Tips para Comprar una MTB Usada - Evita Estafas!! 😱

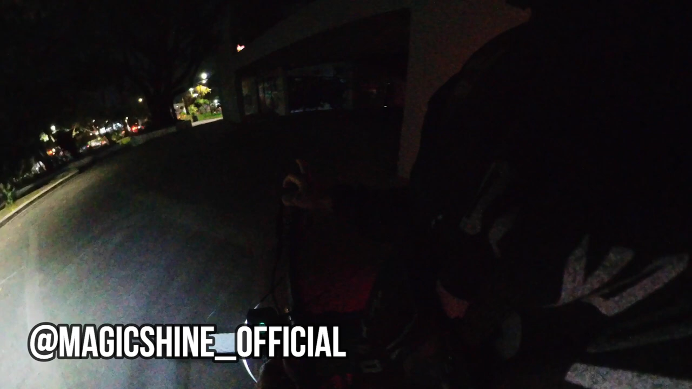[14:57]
8000 Luminums Vamos a probarla aquí
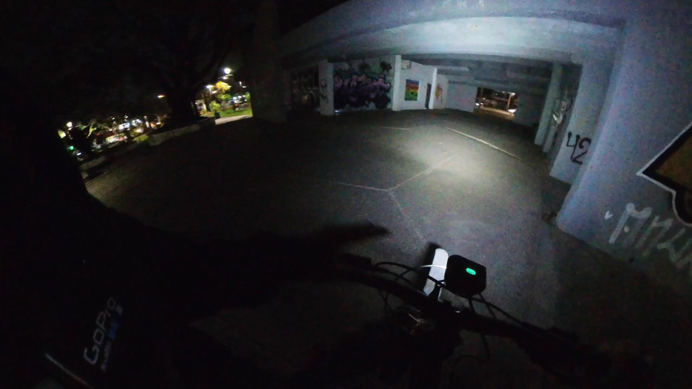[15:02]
Este lugar está un poco abandonado Pero se presta bastante bien Esta es la segunda Tercera Cuarta